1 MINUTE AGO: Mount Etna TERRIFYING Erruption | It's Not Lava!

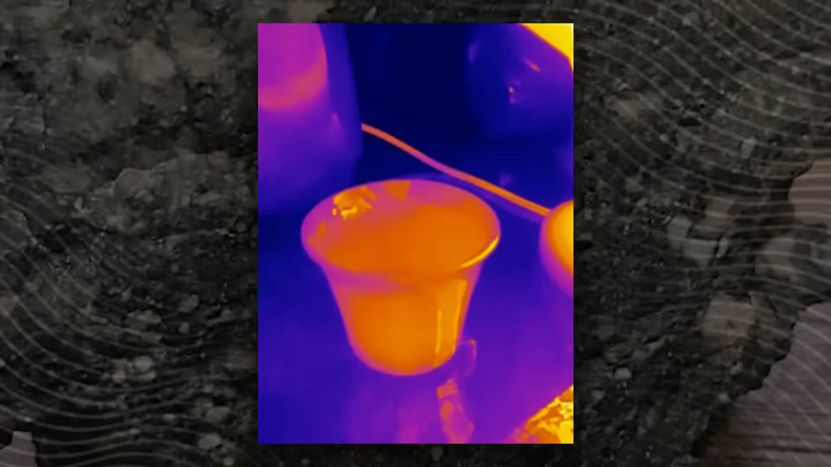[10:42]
The sample's surface temperature refused to drop, hovering above the lab's safety threshold, while the vapor cloud resisted standard filtration.